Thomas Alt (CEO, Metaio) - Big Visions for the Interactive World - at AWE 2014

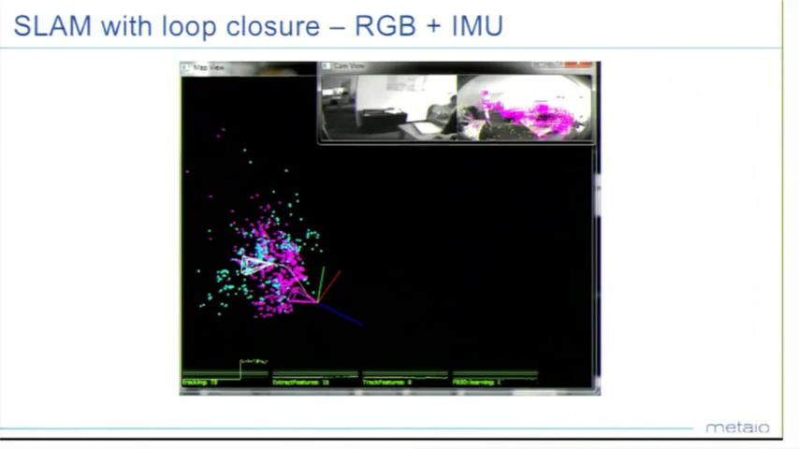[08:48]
I'll show you a couple of results from RGBD plus IMU sensor-based tracking in unknown environments. This is a typical indoor application. You start off at an unknown environment. You take your smartphone. You walk around. And the system is recording your relative trajectory in space.
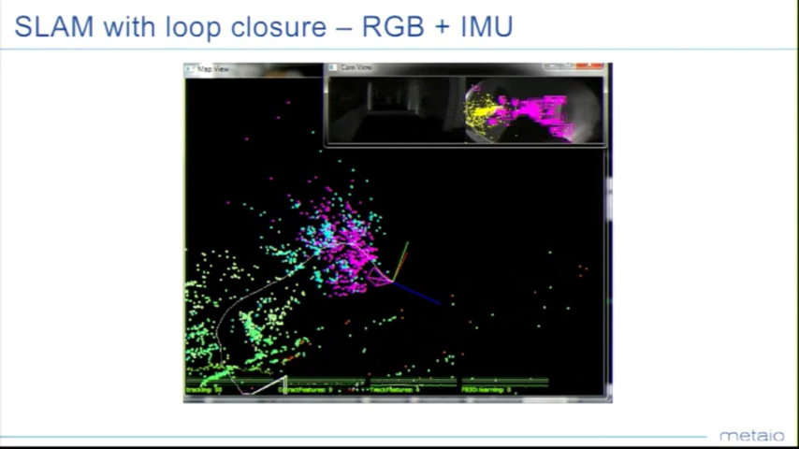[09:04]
What is the application for that? Well, it's pretty given. It's indoor navigation, where you don't have GPS signals and still want to do things like navigation, but also want to do augmented reality. Pretty cool.
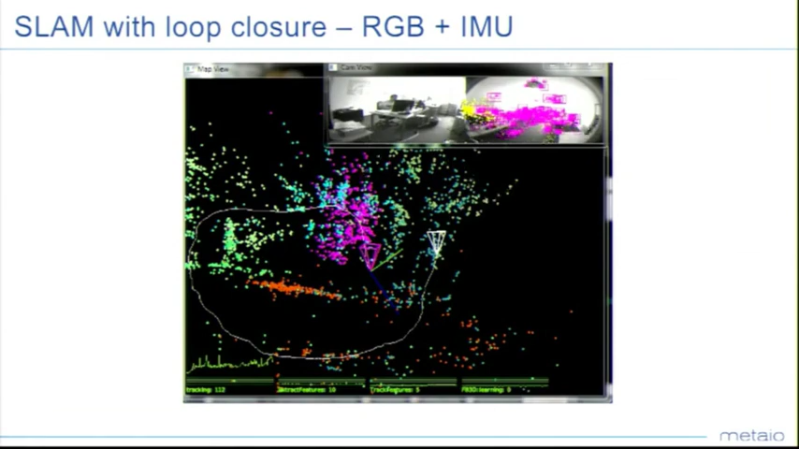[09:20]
The application then implemented in a very nice European city called Munich.
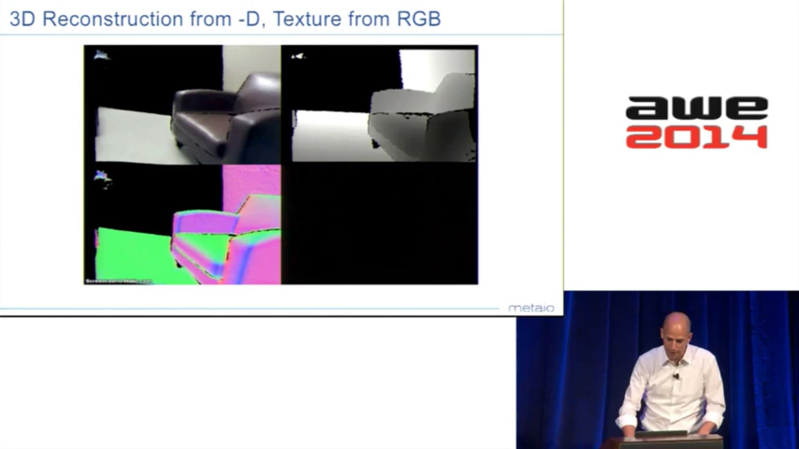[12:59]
Now we're coming once again to the 3D reconstruction. This is one of the coolest things I got the video this morning. It's basically a 3D reconstruction only from the depth marks. The texture comes from the RGB sensors.
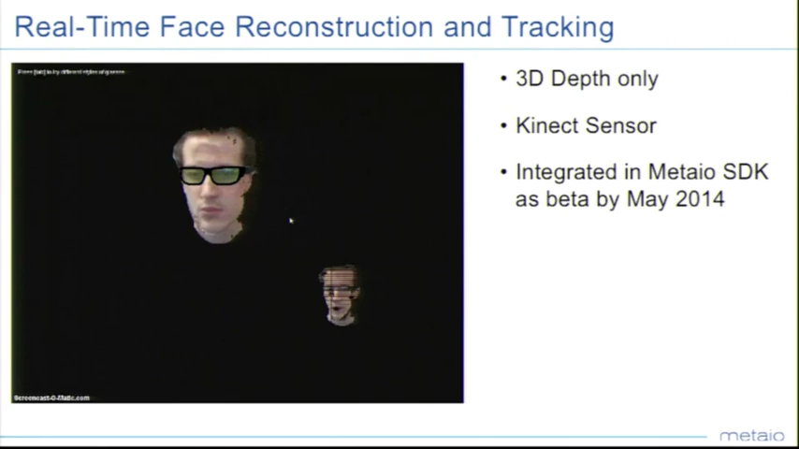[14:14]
What you can see here, though, is, and it's actually phenomenal, is that we are in real-time reconstructing the phase and don't worry about the rendering quality. And then use this reconstructed phase to superimpose virtual content and use it for the live tracking stage.
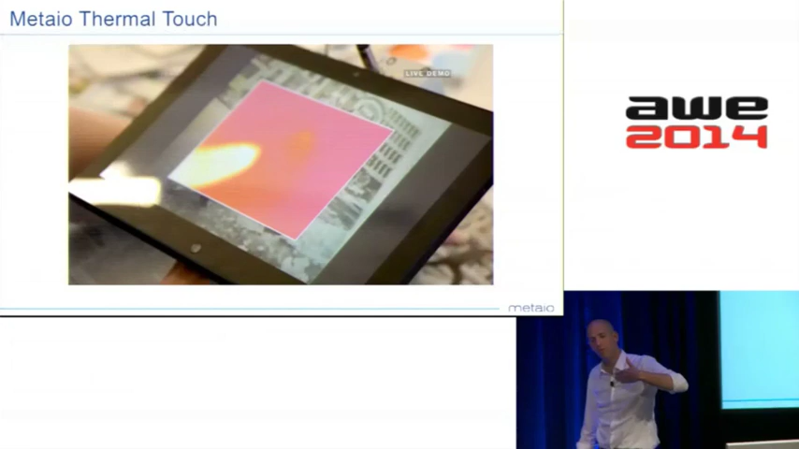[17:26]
We take computer vision technologies to read out this heat signature.